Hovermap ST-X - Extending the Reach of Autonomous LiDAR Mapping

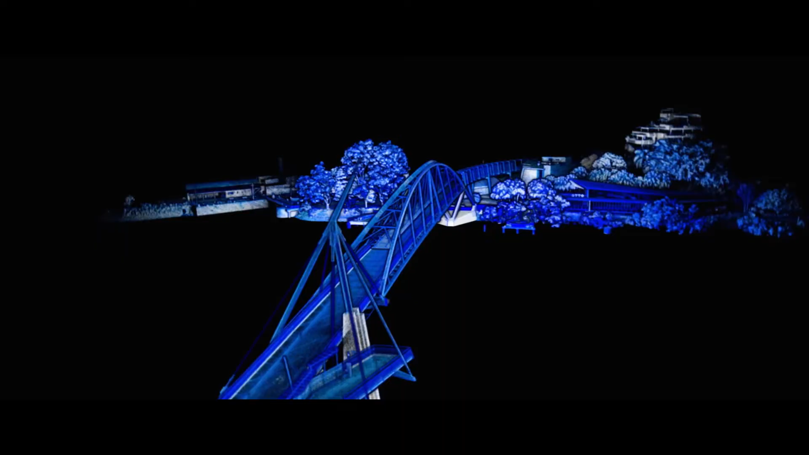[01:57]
Produce sub-centimeter results thanks to the world-leading Wildcat SLAM solution, automated ground control points, and accurate LiDAR sensor.